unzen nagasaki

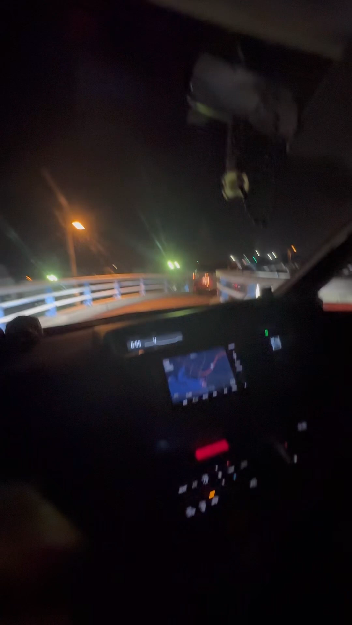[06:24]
Pababa na kami ng peri. Hindi na pinakita yung peri kasi gabi na. Madilim. Ba-bye. Mm.